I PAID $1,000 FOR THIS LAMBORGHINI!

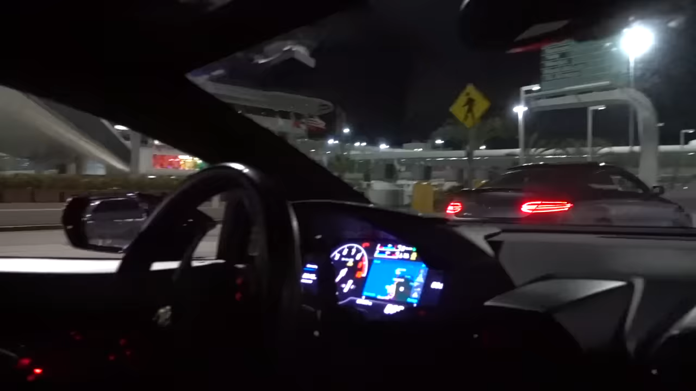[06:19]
There's Ariel. Oh wait, look, here's Shark. Oh my gosh. Wait, where did that car come from? Be very, very careful, babe. So guys, tomorrow we'll have a lot more footage of this car, like in the daylight.
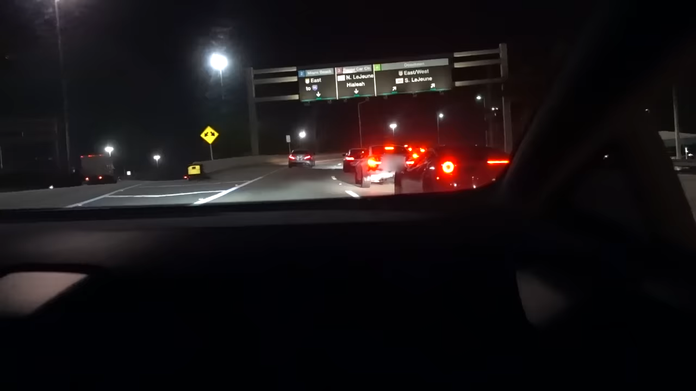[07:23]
Here, follow them. Ah! Oh my gosh. Wait, where are you going? Follow Ariel. I am, he's behind me.
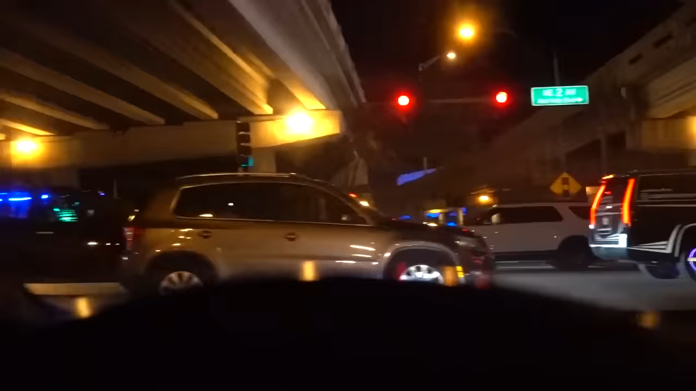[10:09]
Oh, wait, there's another one. Oh my god.
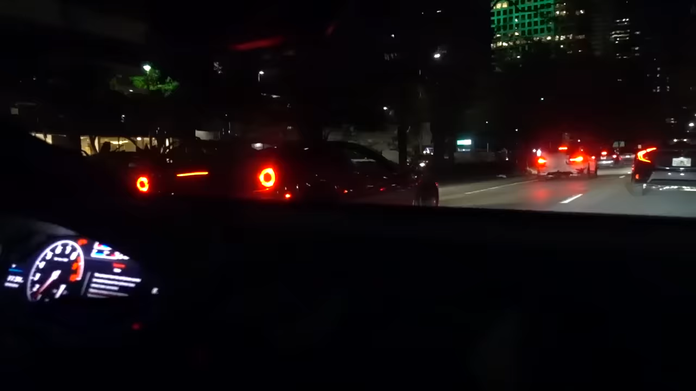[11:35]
I'm gonna get behind you guys.